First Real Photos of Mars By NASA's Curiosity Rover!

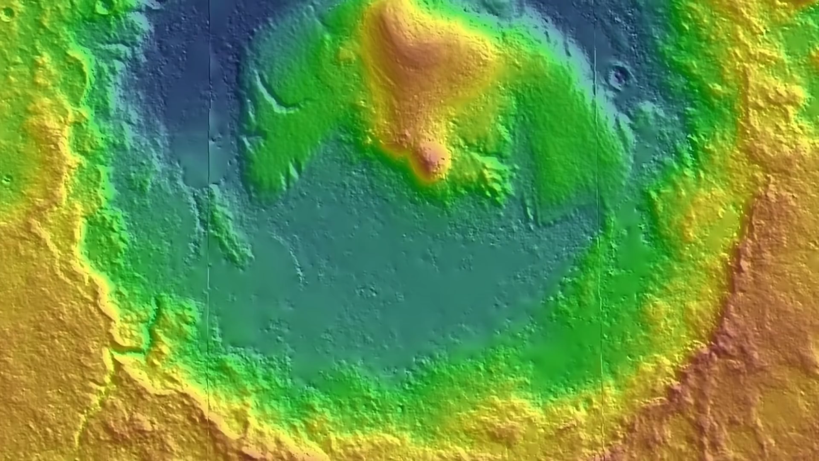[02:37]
which lies between the northern slope of the Gale Crater and the northern footholds of Aeolus Munns.